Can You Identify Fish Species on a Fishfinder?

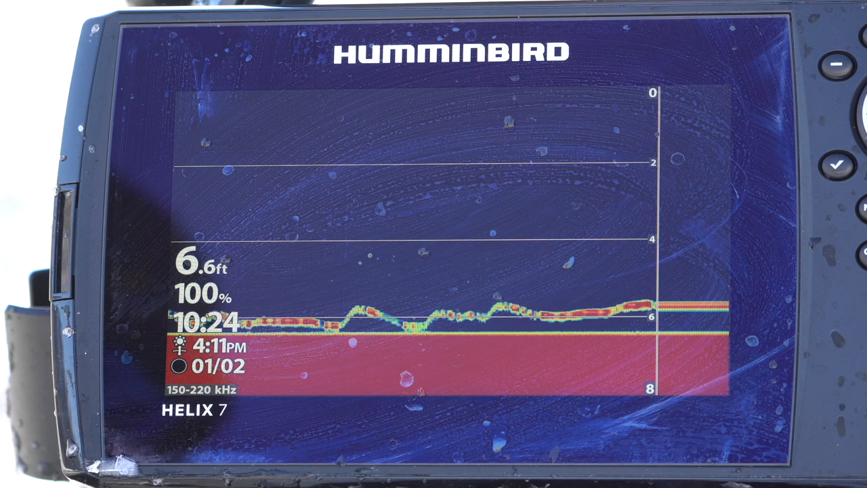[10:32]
On screen: depth 6.6 ft
Oh, there's a fish chasing it. Oh, that might be a trout, the way it was behaving. How it came in fast and chased it.
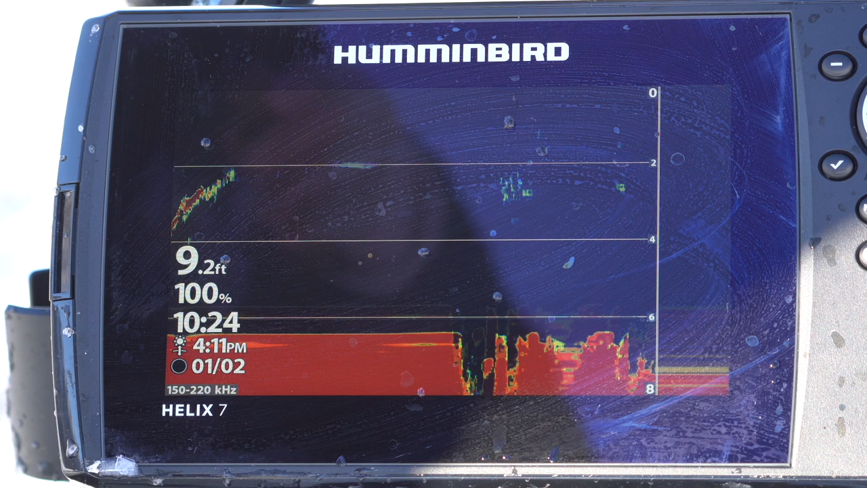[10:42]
On screen: depth 9.2 ft
I think it's going to be a trout. It is a trout. I got that right. You see how that came in and was real fast and never really stayed still?